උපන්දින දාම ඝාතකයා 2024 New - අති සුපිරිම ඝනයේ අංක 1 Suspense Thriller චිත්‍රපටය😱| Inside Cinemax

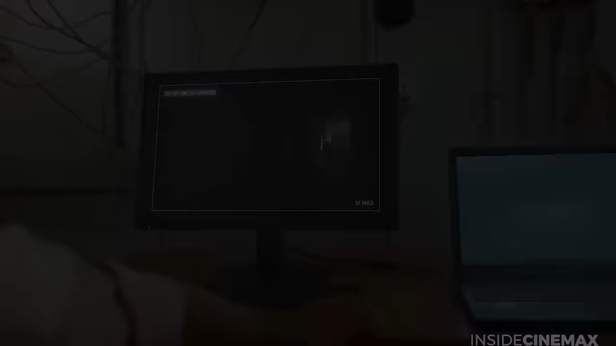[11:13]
ඒතේ දර්ශන අපැහැදිලි. ඒක නිසා ඝාතකයා කවුද කියලා හරියටම හොයාගන්න විදියක් නැහැ CCTV කැමරා දර්ශන හරහා. කොහොම නමුත් මේ වෙද්දි එකම ආකාරයට ඝාතන දෙකක් සිද්ධ වුණානේ.